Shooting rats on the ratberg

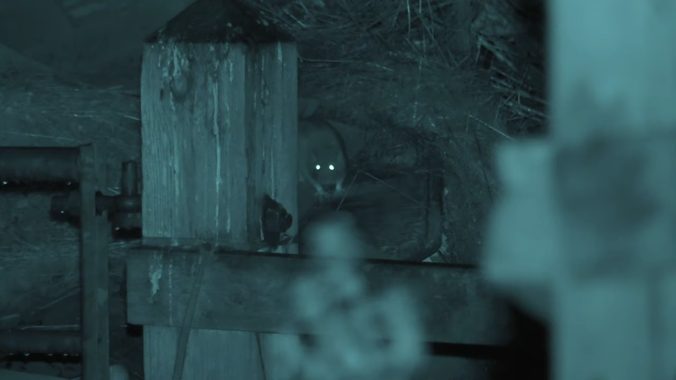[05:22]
No, that was good fun. It is interesting going back to night vision after having used the thermal for so long. Brilliant fun, superb clarity.
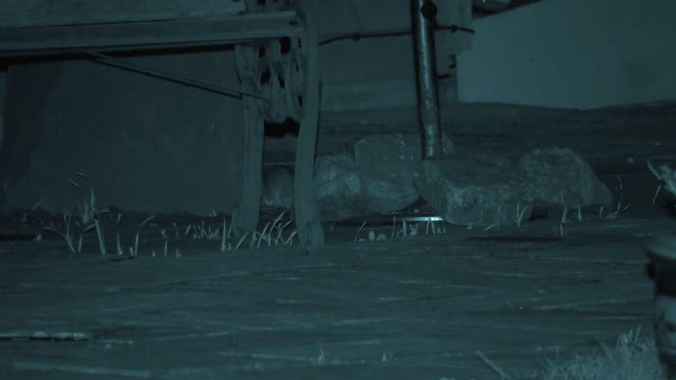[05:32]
But when you have got overhanging branches then you get a lot of reflection on
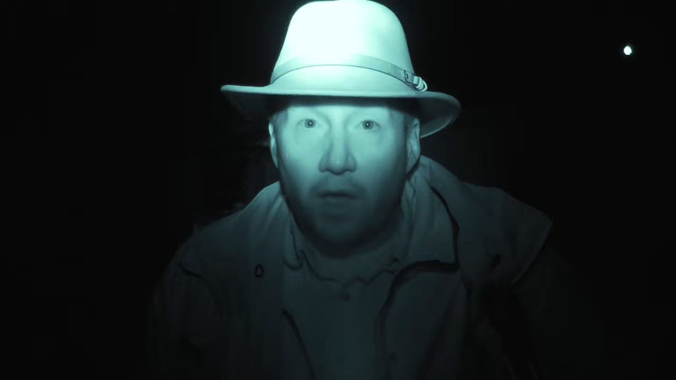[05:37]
the IR and the IR is obviously not penetrating underneath so it can be quite difficult to get the images.
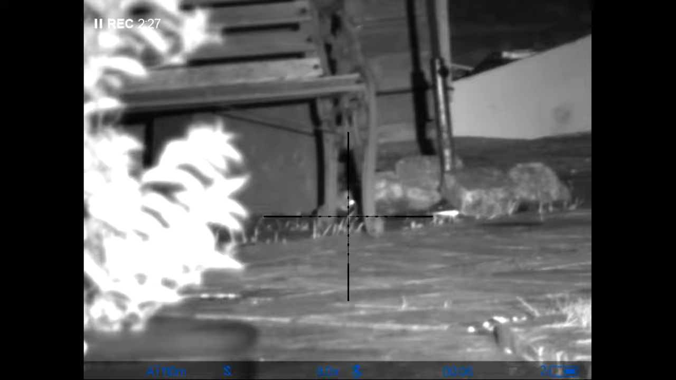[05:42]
So there is an affordable option for batshooting and for everything else and I think it is absolutely brilliant.
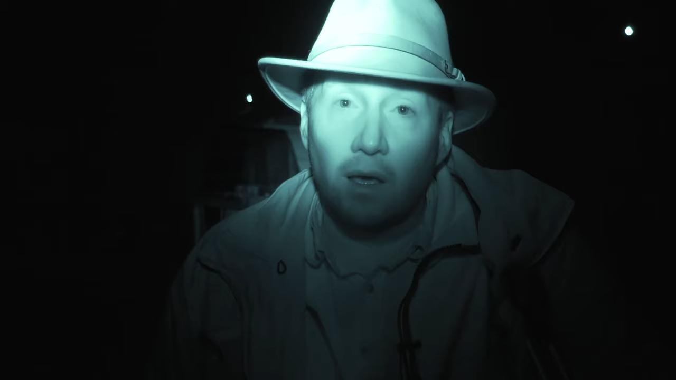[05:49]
But I won't be giving up my thermal.
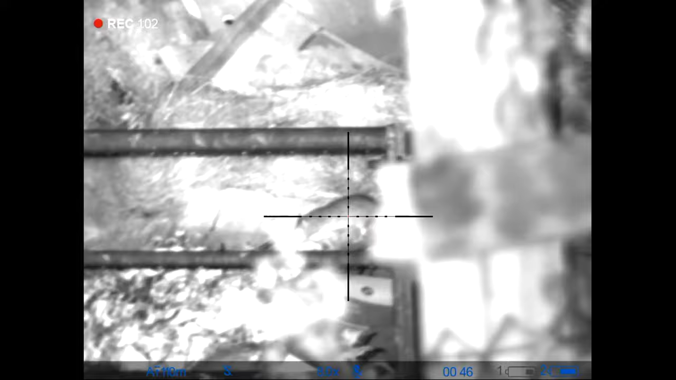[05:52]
The image quality of this unit is clear and when we head out foxing with it we may have to leave the thermal comfort blanket at home.